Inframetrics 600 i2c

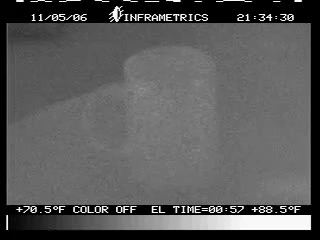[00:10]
On screen: scale top 88.5°F, scale bottom 70.5°F
This is a test of the informatrix 600i2c cryogenic thermal imager and Pour a little hot water in this coffee mug. That's pretty much at room temperature right now and See what it does
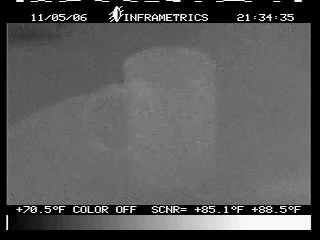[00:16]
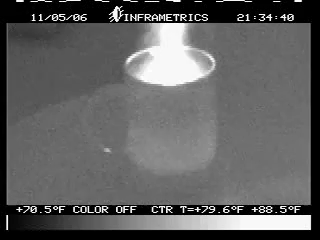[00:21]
Okay, it's heating up. That's ten times Take her down to 20.
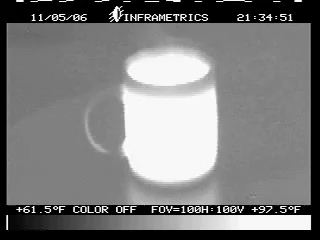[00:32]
There's 30 There's 100 You can see we have a lot of control
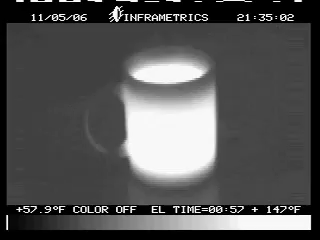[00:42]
Different variations of the temperature Can you add some color to it?
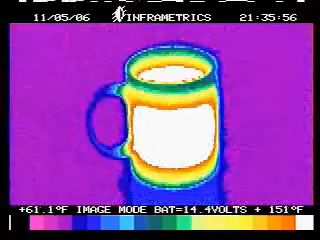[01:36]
see As you can see It's very handy
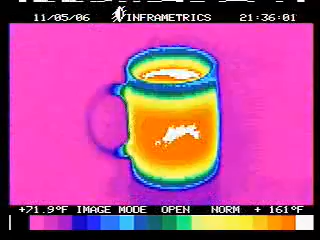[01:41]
See the heat moving into the handle
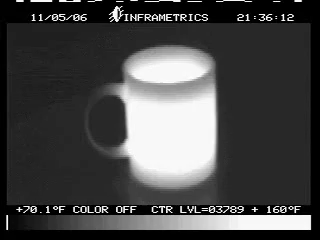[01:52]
You can also do a point measurement And actually Check the temperature If you can see You can see down there on the cursor
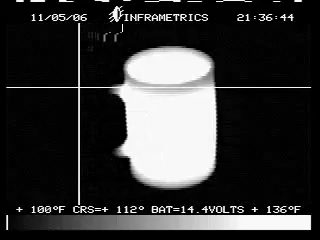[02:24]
On screen: scale top 136°F, scale bottom 100°F
down there in the cursor and we'll get on the edge of the handle as we can see we're at seventy about
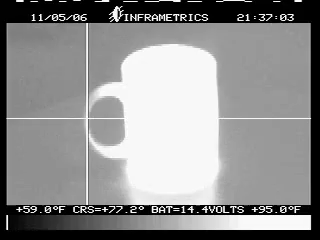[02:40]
seventy seven degrees by room temp
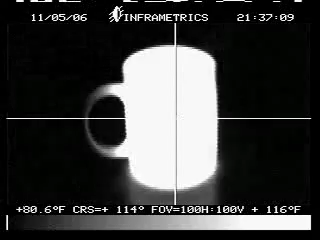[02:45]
back over to the hot area
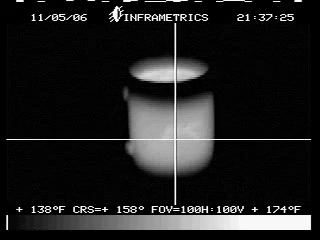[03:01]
and you can see we're hundred and fifty seven degrees at this point so there's a good test